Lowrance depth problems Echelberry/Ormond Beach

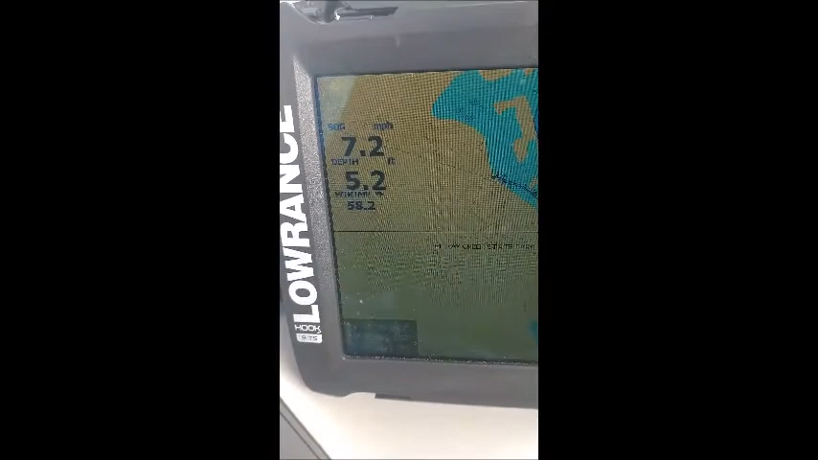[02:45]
On screen: speed 7.2 mph
Okay, it's been stuck on 4 for a while, so I'm going to do a reboot and then I'll start videoing again.
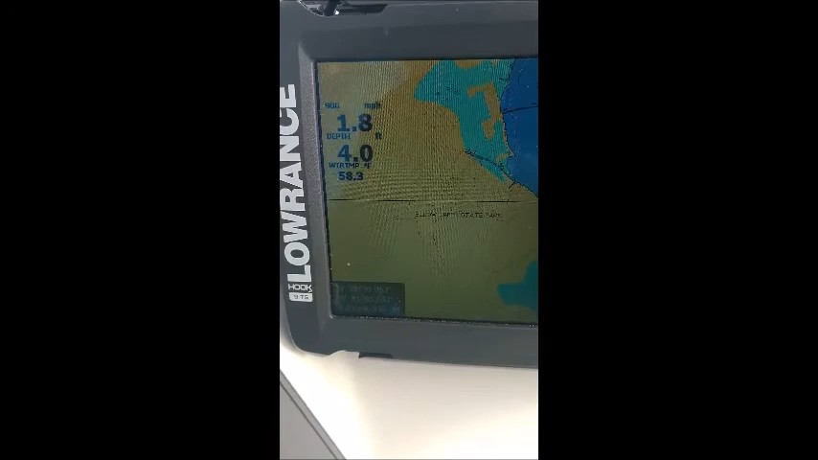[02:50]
Okay, I did a reboot.
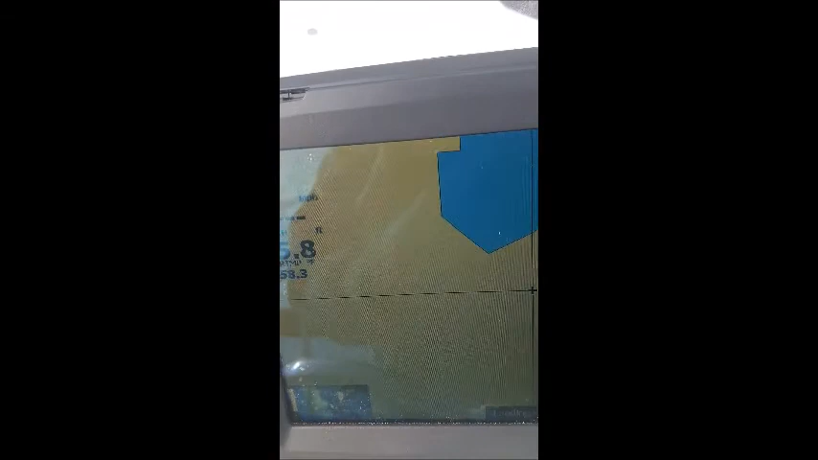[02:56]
Now I'm at 5.8, where it showed locked on 4.0 before.
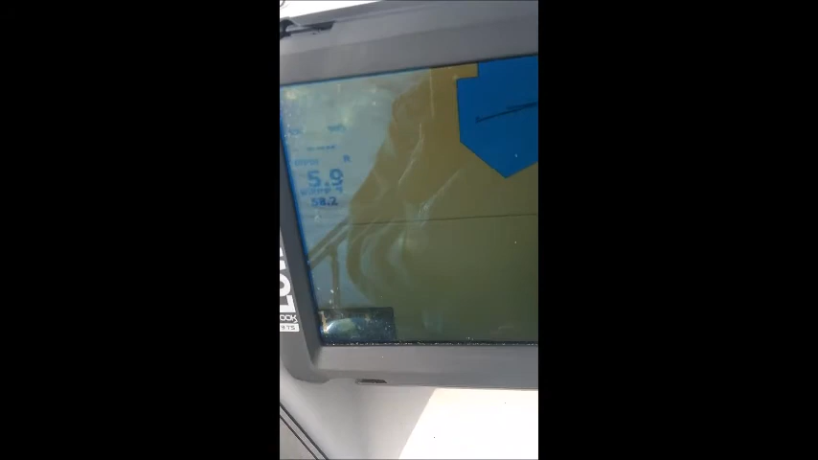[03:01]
Let me move forward so you can see it's at 6 foot now.
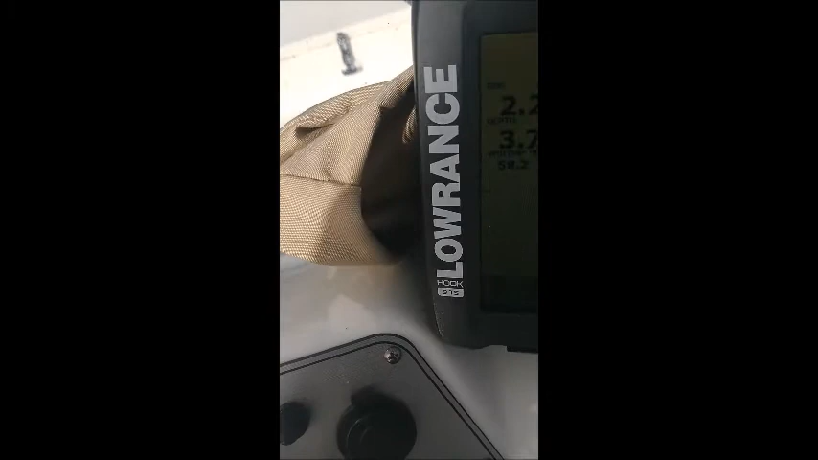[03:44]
Okay, I've been sitting here fishing for a while and it's at 3.7.
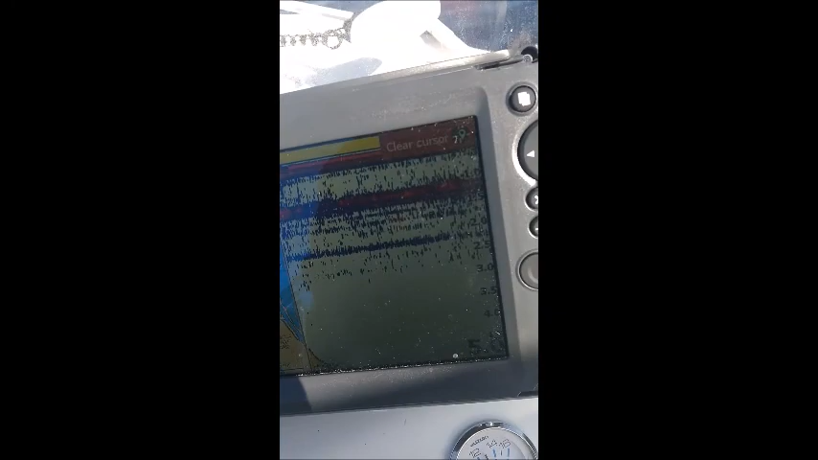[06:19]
It's showing 5 on the sonar, but I don't know if that's right either. Now it shows nothing.